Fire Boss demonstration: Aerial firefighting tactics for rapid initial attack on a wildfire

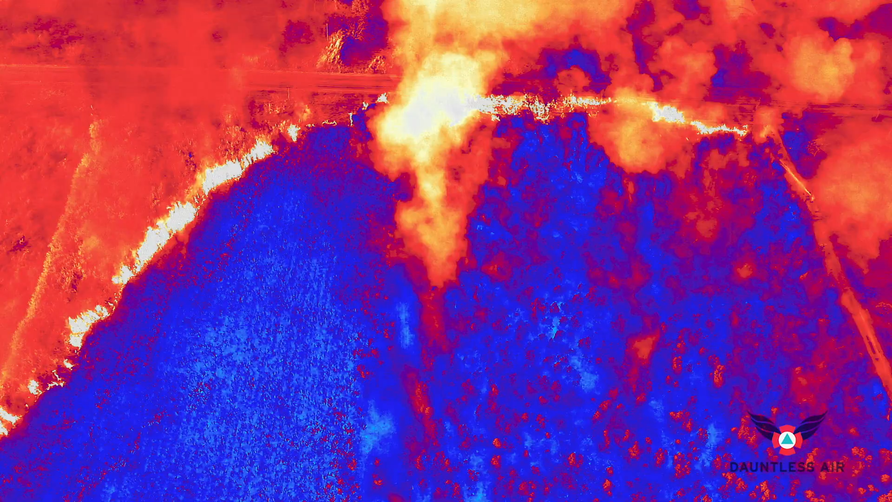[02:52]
And onboard infrared imaging systems let dauntless Fire Boss pilots see through smoke to put the load right on hot spots, for maximum effect on suppressing the fire.